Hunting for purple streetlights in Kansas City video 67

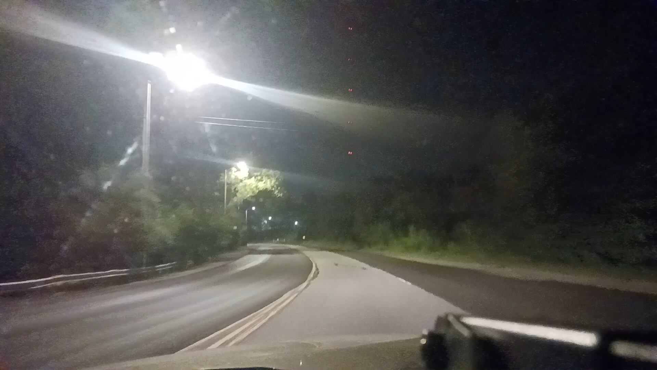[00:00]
Okay, this is gonna be a little bit redundant, but I do have to say that That point where there were two lights that were off and it was darker Which was I think for I 49er Maybe I 435 The other light is also I don't like this Okay, anyway
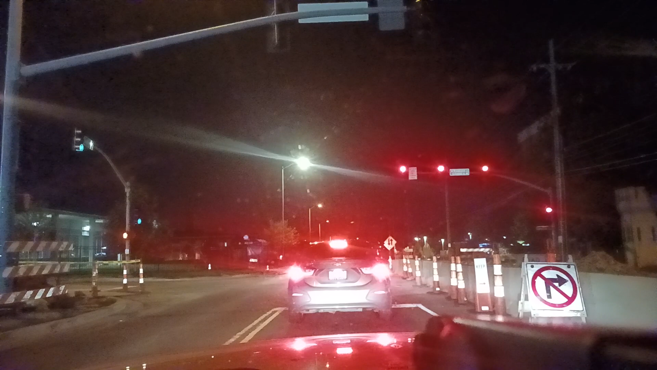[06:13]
Okay, so we're at about the point that we uh turned off from before We got all this construction again
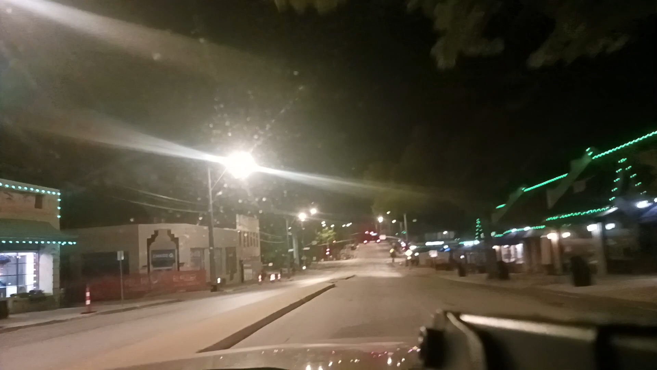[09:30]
We got somebody doing something on the road. They're like cleaning it or something Okay More construction here on the left side Oh now we're at worn all and it looks like
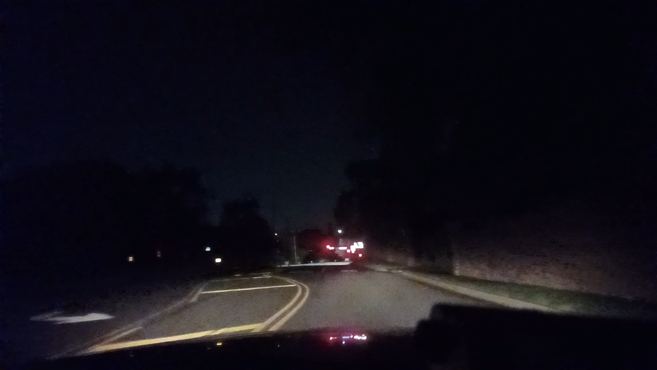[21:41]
like how are we going to be a man with that okay let's see oh 63rd here no all right how do you get on 63rd guys all right i'm going to take oh this is shawnee mission parkway okay well i didn't zoom enough in on the map to see if they don't actually connect i guess okay
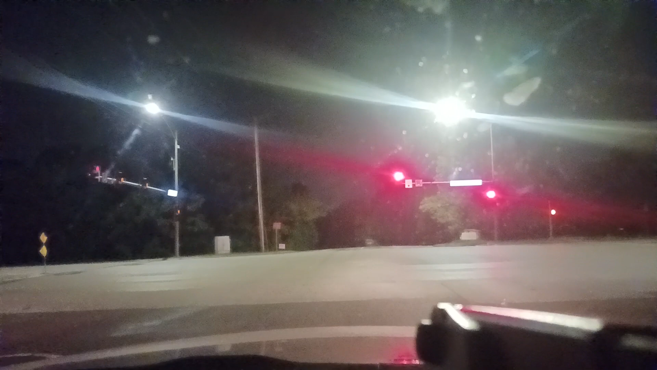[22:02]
to the right it's really dark by the way there's no lights over there i don't or there are lights that are off i have no idea it's also that way right here so there probably aren't any lights